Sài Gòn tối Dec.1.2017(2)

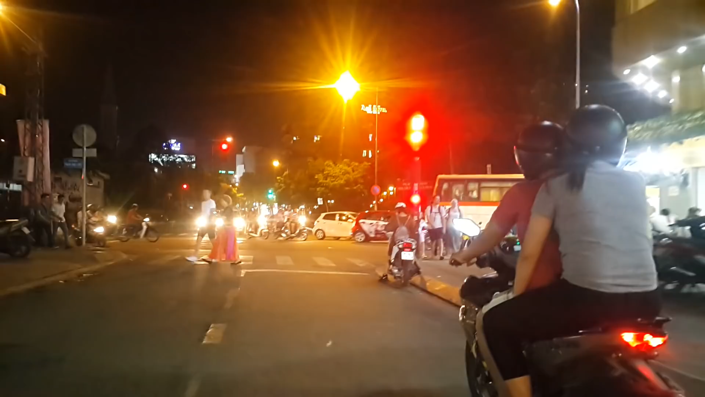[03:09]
Các gã đường Phạm Ngũ Lão còn 2 meist gã đường Phạm Vô 6 ngải ng framed anh cũng vui bởi Vào h clearer Đ exemplar
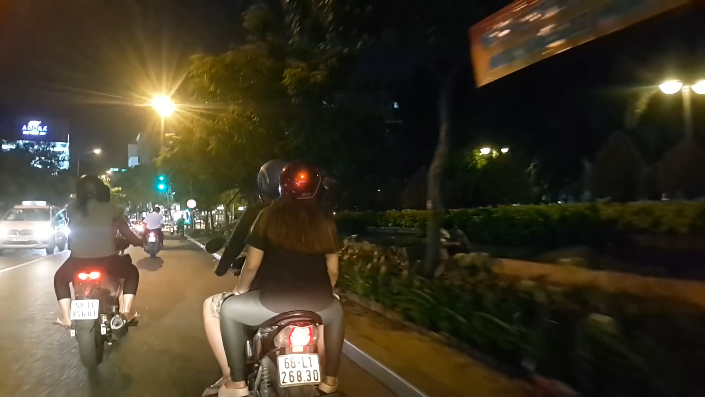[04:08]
Góc bên trái là nhà thờ huyện Sĩ Cắt ngang đây là đường Lê Lai Cái xe buýt màu vàng đi từ phi trường Tân Sơn Nhất vô trung tâm Sài Gòn
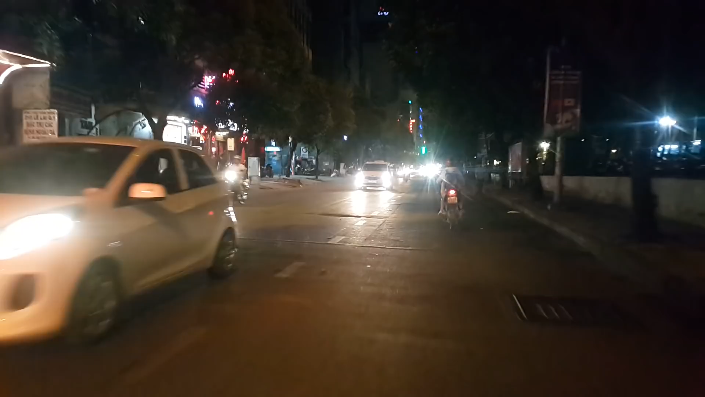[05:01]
Đi đường Lê Lai Bên phải công viên nên thấy nó hơi tối Đi đường Lê Lai Đi đường Lê Lai
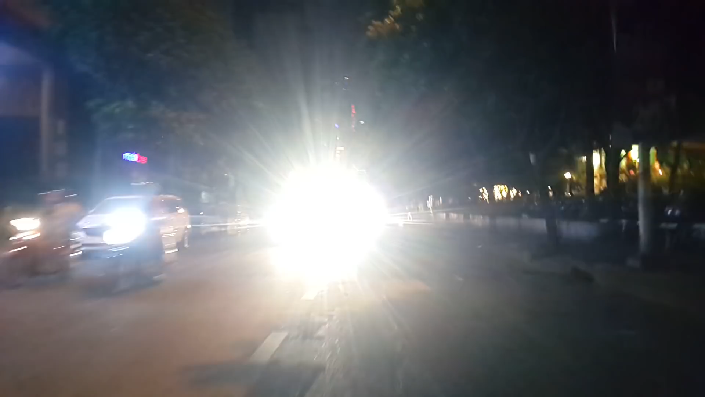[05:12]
Đường Lê Lai Đường Lê Lai
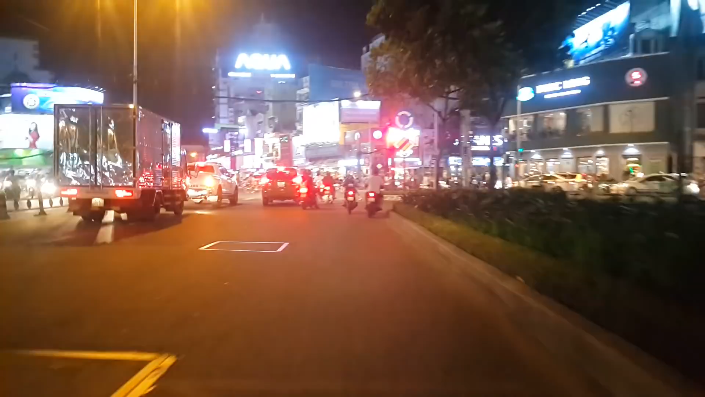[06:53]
phía trước ngã sáu phù đỏng, góc bên kia là đường Ngô Tùng Châu, Nguyễn Trãi, Lê Văn Diệt góc bên đây là Phạm Hồng Thái
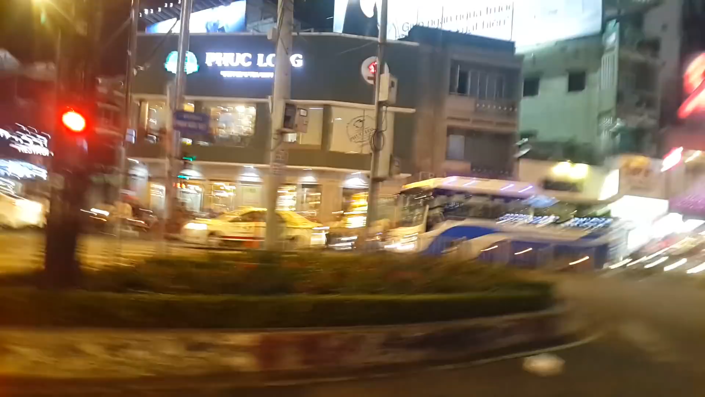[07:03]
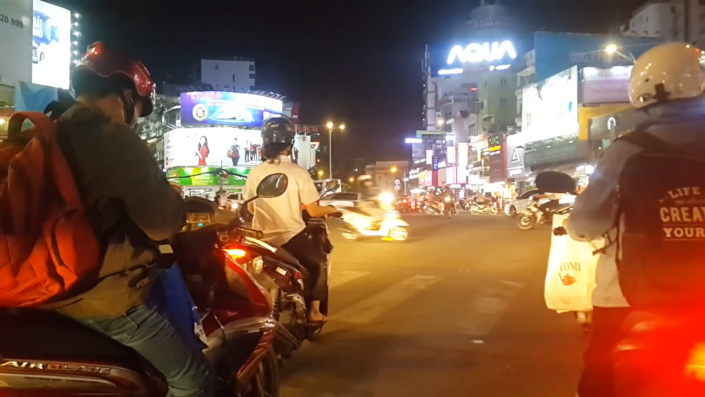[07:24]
đây là đường Gia Long ngày xưa, bây giờ là Lý Tư Trọng chuyên bán xe gắn máy cao cấp xe áo sắt hay là mô tô
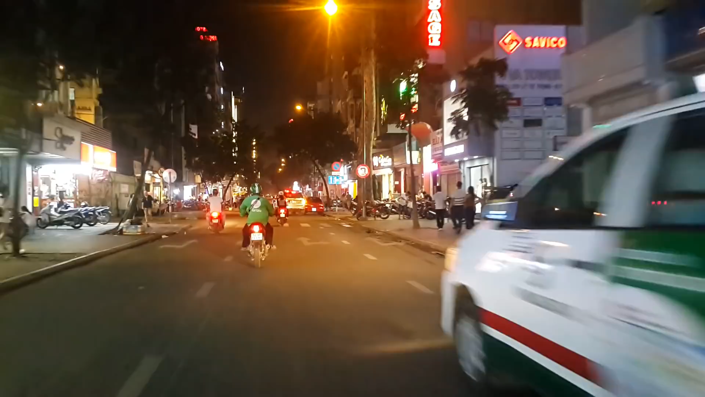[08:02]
đường này có tên là đường Gia Long ngày xưa mình sẽ đi ngang qua Vinh Gia Long ngày xưa là Vinh Thống Đốc Nam Kỳ sau này là Vinh của ông Mô Đình Diệm sau này mới cho xây Vinh độc lập bên phải là đường Lê Anh Xuân
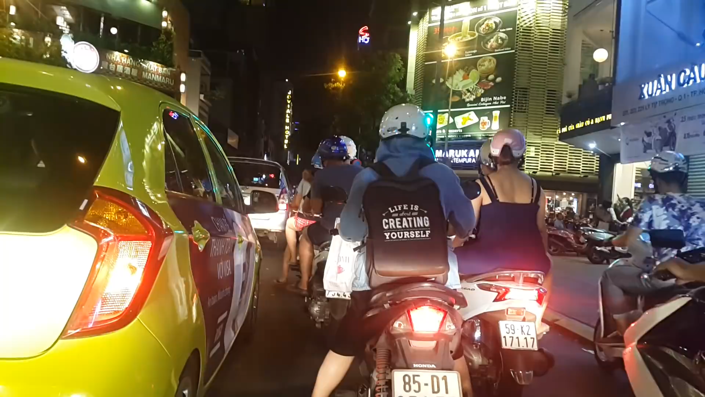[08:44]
đây là góc đường Trương Định, quệ phải là vô chợ Bến Thành á đây là góc đường Trương Định, quệ phải là vô chợ Bến Thành á quệ trái là qua công viên Tàu Đà đi thẳng hướng này là hướng về Vinh Gia Long đây cũng là một trong những con đường danh giá nhất Sài Gòn với nhiều khách sạn, nhà hàng chạy dọc theo con đường này
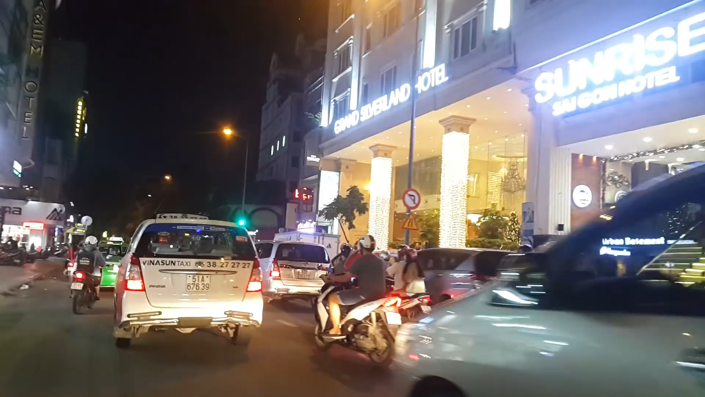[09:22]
Vì thấy khách sạn bên phải là Grand Silverland Hotel trang trí Noel rất là đẹp bên đây là ngã tư với đường Thủ Khoa Hưng